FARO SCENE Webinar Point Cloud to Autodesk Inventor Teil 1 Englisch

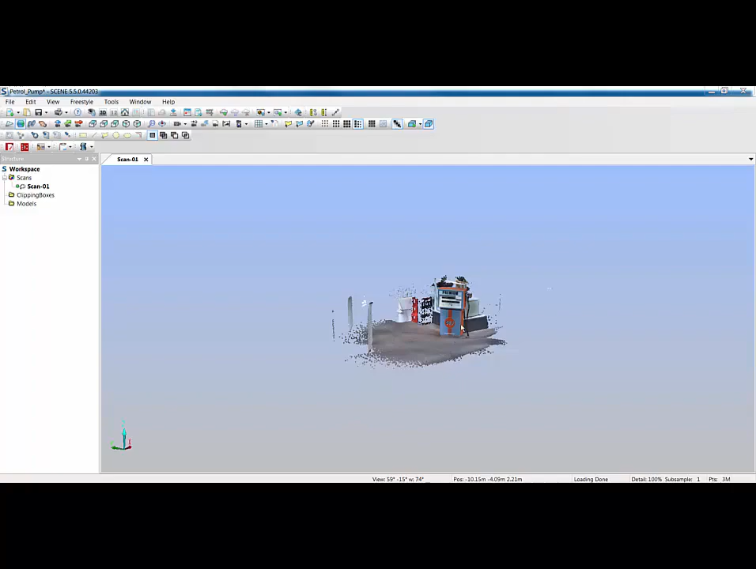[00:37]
this data because as you can see in here what I don't want to take in is all the spurious data around this particular article.
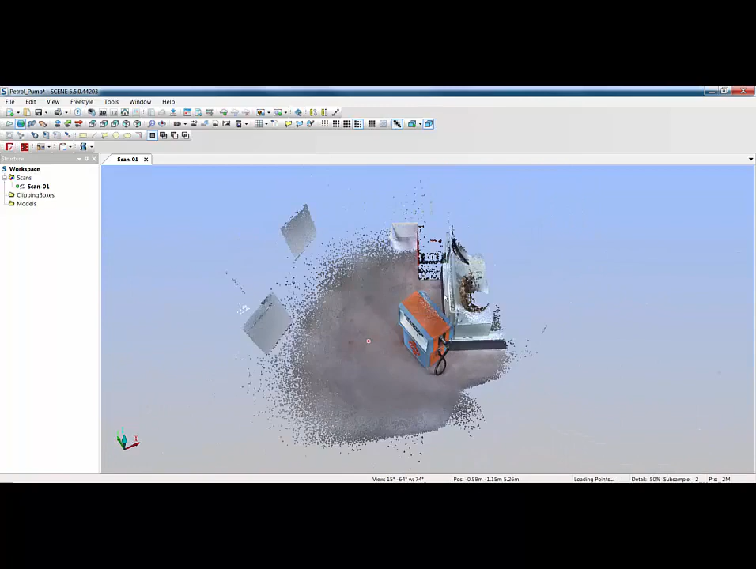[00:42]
So first off I'm going to look at my orientation.
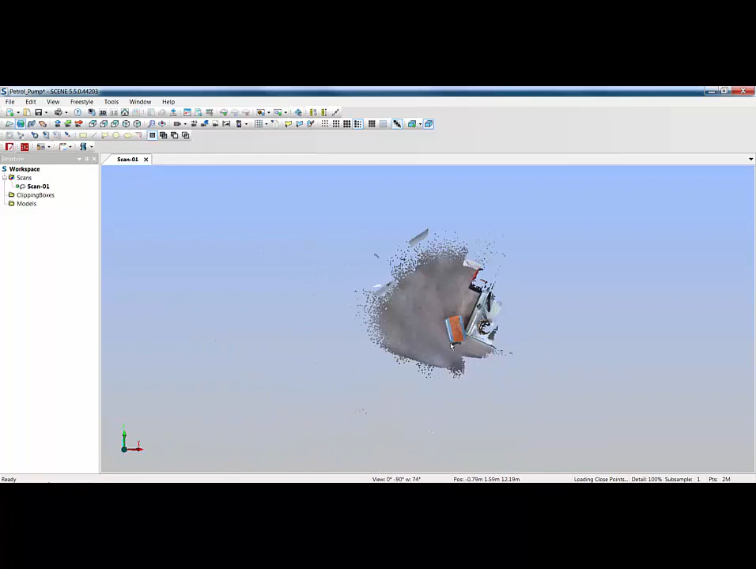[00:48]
So if I look at my view from the top you can see that when I take that data across through ReCap and into Inventor I'm not going to be orientated very well.
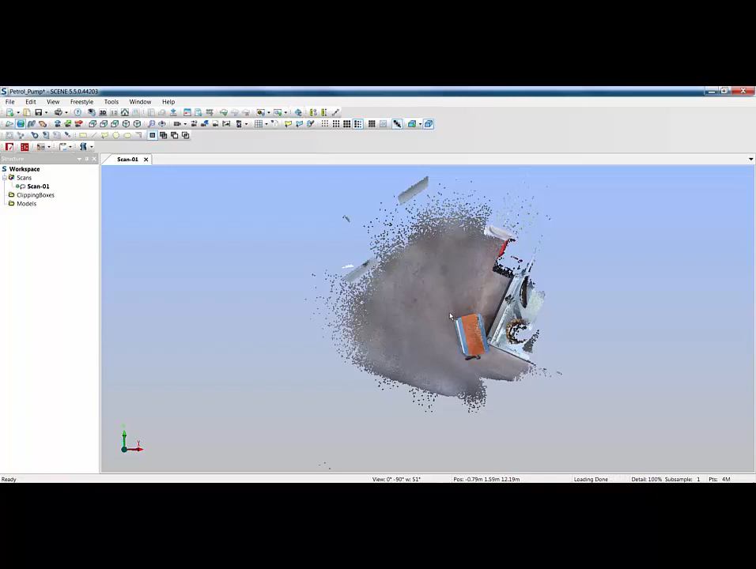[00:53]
So I'm just going to quickly rotate this. I'm going to do that by using the transformation option on this scan. So if we go to transformation and I'm going to change my Z rotation.
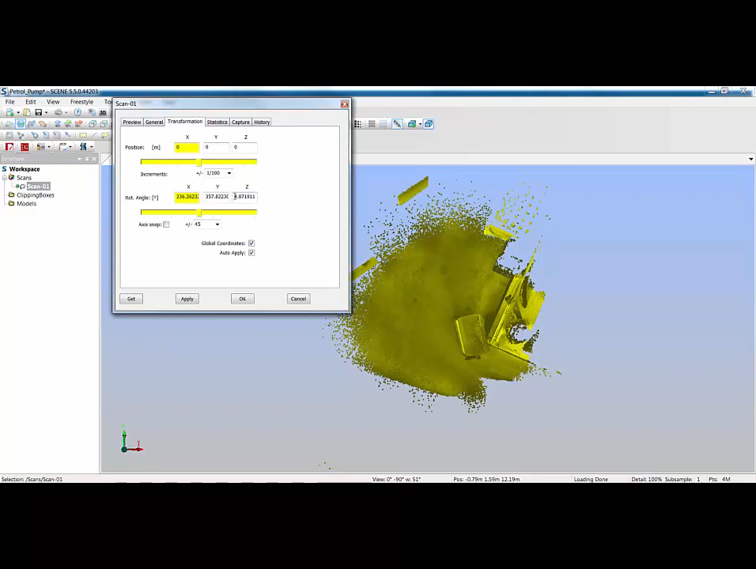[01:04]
Now having had a look at this before I know that roughly to get this pump horizontal on the screen it's about 81.5 degrees.
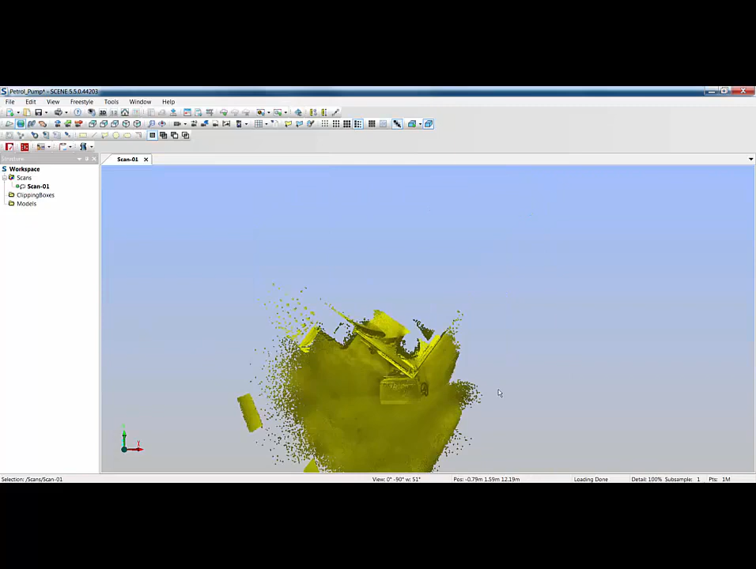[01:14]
Now obviously looking at that all I'm going to do is just line this up with the edge of the screen to see whether I've got it almost horizontal.
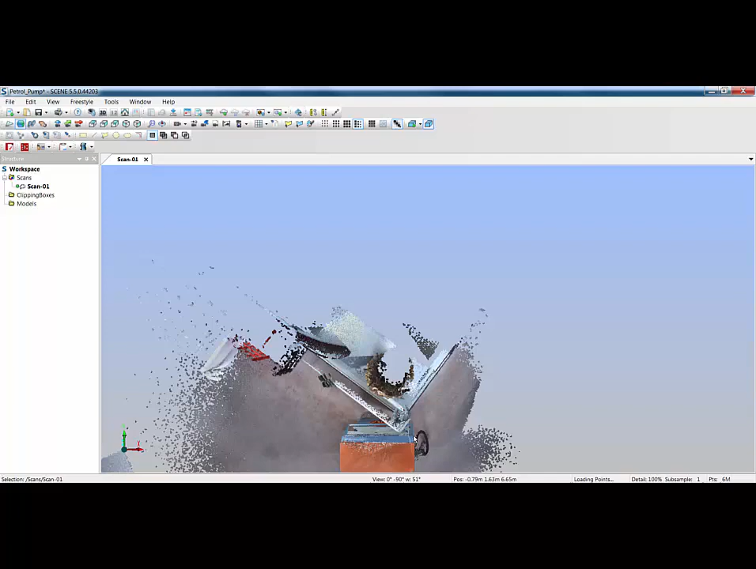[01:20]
And that's good enough for the purposes of this.
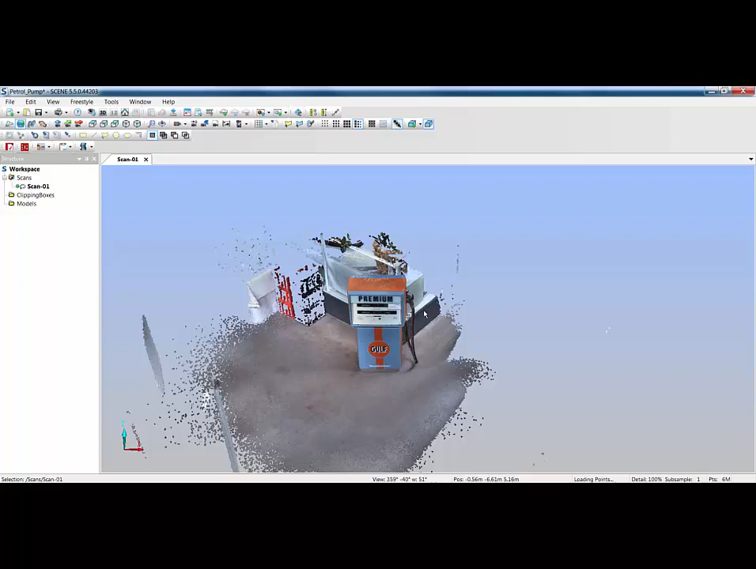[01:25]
The next thing I need to do is isolate some of the data. Now I can use the clipping box or because I'm using freestyle data I've automatically got a scan point cloud. So to use the next two tools if you're using focus data you'd first need to create either your scan point cloud which is individual scan point clouds or you'd need to create your project point cloud which I've covered in other movies. Once you've done that you can then use the two tools up here.
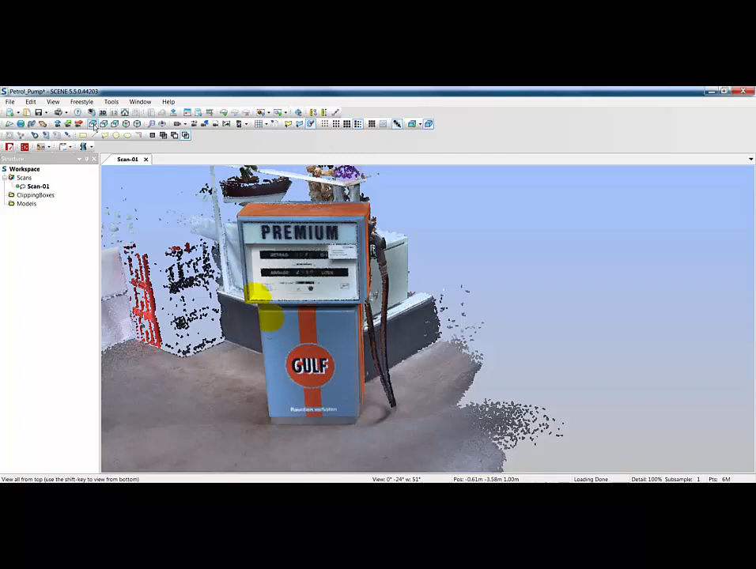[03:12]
the intersection option and then my cursor turns blue so straight away we can see what areas we're selecting. So I could work around here and delete all the bits I want or probably the easiest thing for me is if I view this from the top at the moment you can see I'm working in a perspective fashion.
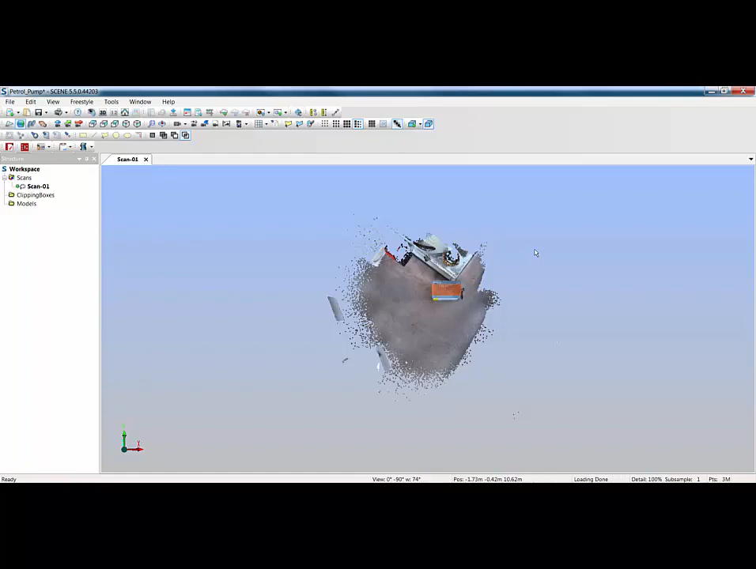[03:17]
I've also got some areas selected there so rather than
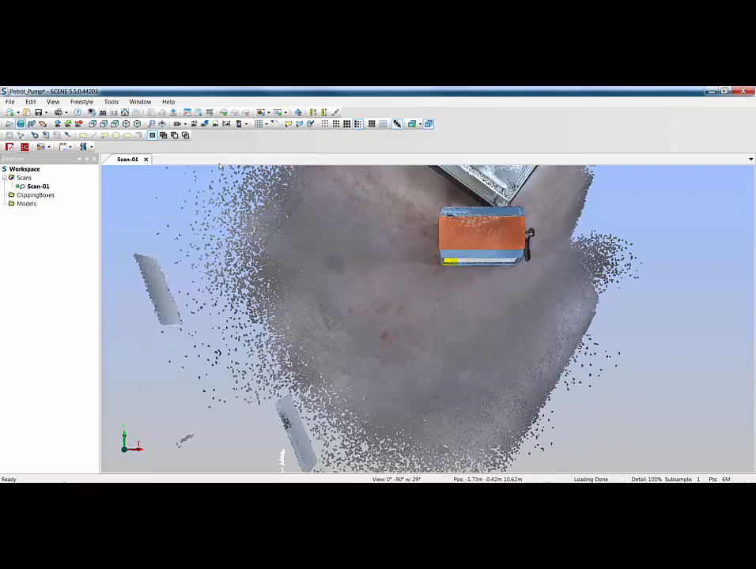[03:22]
modify my selection handles if I just use control D on the keyboard that gets rid of that selection. I can then use a clipping box over the top and before I
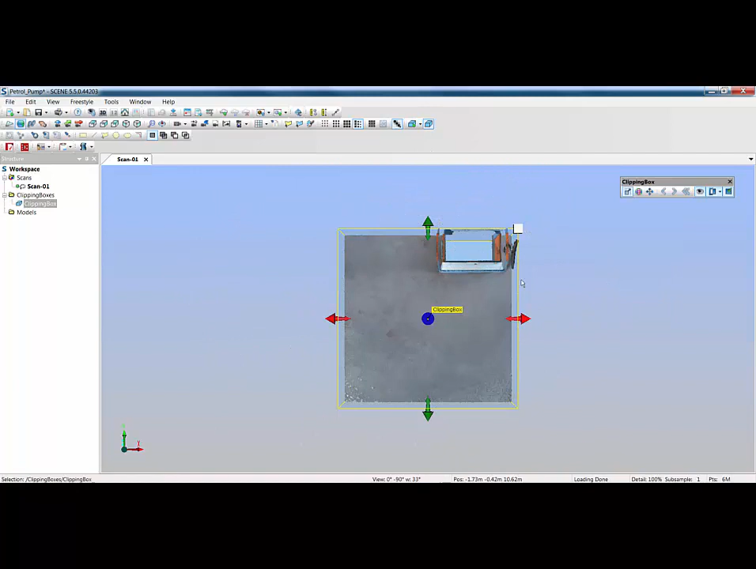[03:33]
set my clipping box up what I'm actually going to do is change my camera from perspective
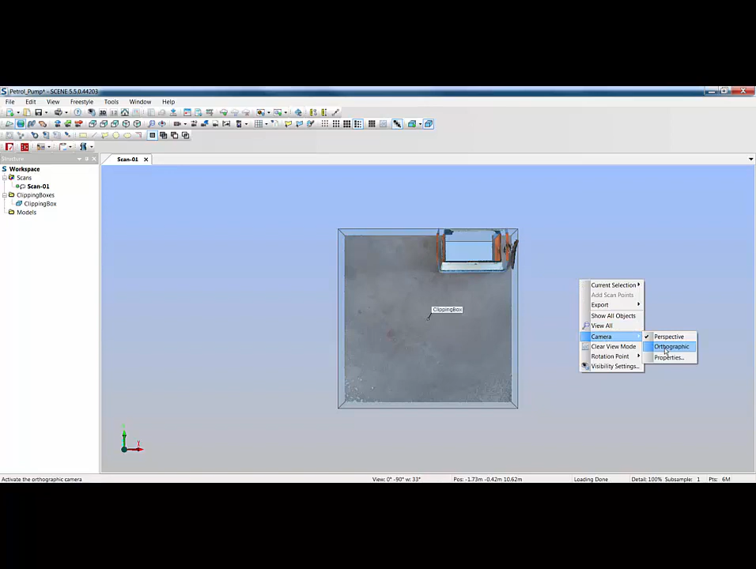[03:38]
to orthographic so I know that what I'm actually looking at is the very top of this particular pump.
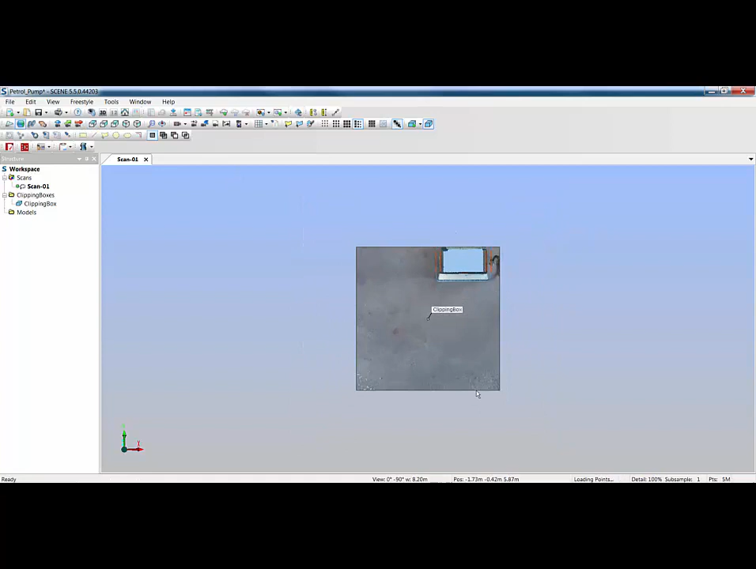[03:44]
So then all we're going to do is select the clipping box,